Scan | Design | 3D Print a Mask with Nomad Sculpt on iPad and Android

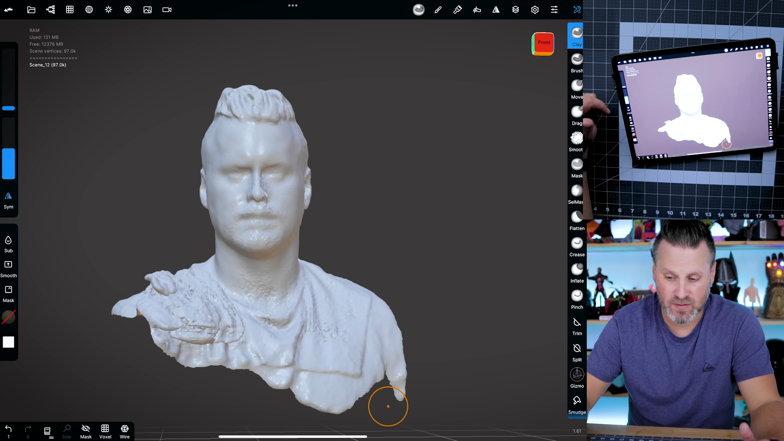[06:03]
So here, at this point, I could start sculpting on this if I wanted to. However, what I want to do is actually clean this up a little bit because as you'll notice,
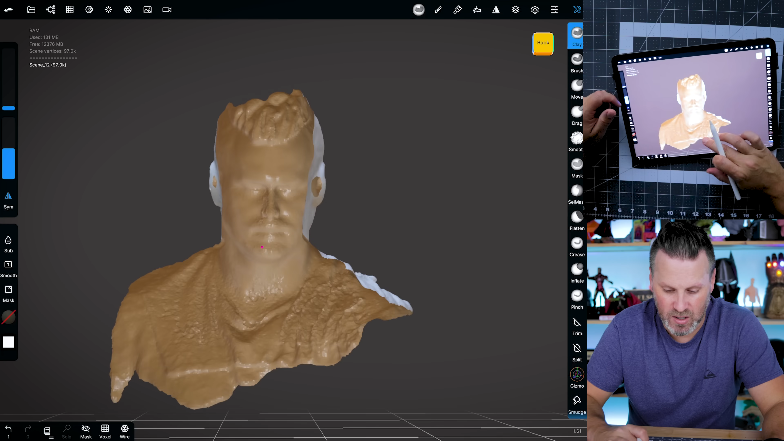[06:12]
it's just a really hollow looking model that was pulled in directly from the app and it still needs a little bit of cleanup here. So what I'm going to do is use the trim tool. And again, this allows you to carve away at your model.